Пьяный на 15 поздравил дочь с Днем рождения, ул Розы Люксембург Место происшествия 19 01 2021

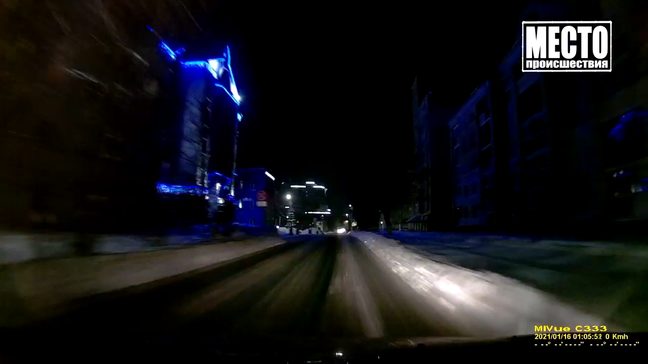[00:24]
Кировщане, которые терпеть не могут пьяных водителей, позвонили по номеру горячей линии ночного патруля. По их словам, не трезвый лихач на 15-й. На Октябрьском проспекте сначала поработал в качестве снегоуборщика, легковым авто трамбовал в сугробы, затем катался по всему городу.
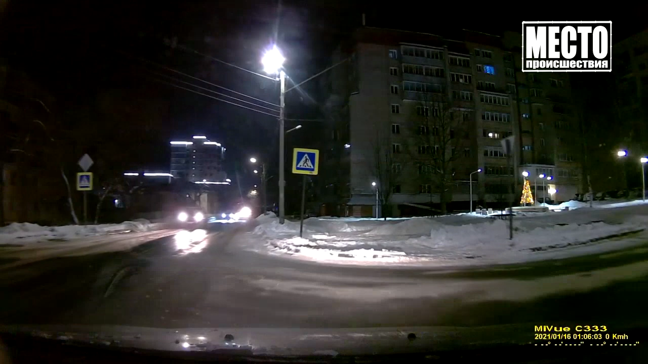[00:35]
Вот он едет уже на улице Казанской. Все, прошел Розы, повернул на Розу в сторону Лейна.